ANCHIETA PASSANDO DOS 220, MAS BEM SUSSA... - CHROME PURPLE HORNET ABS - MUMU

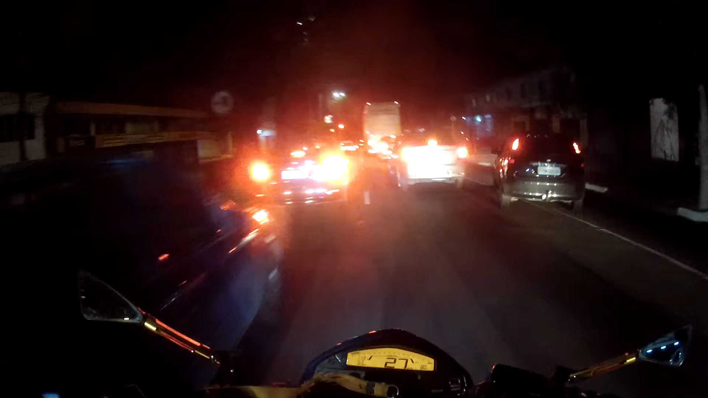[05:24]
Estranho esse parada aqui, será que é só o semáforo? Muita fila demais.
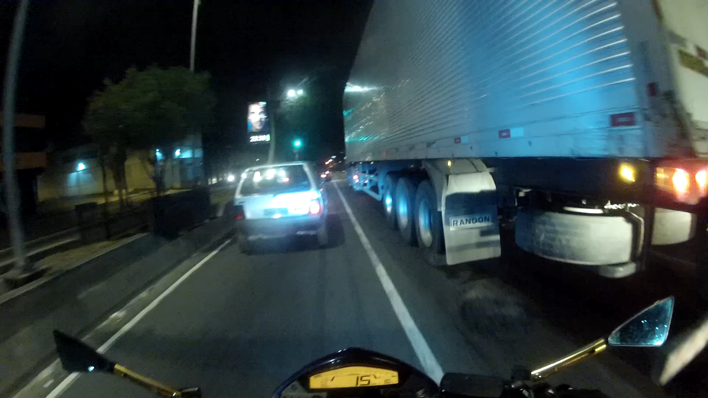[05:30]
Não, não é blitz não, só o farol.